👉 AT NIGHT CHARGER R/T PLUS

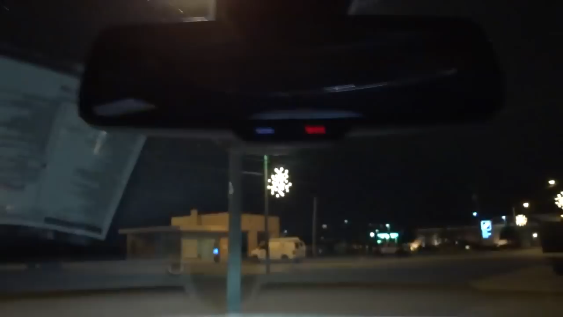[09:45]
up here we've got the rear view mirror and you've got illuminated assist button and 911
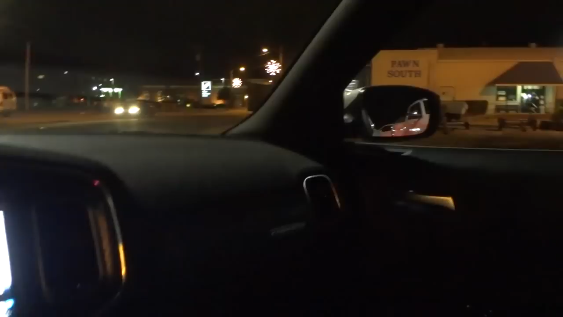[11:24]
let's see what it looks like out there at night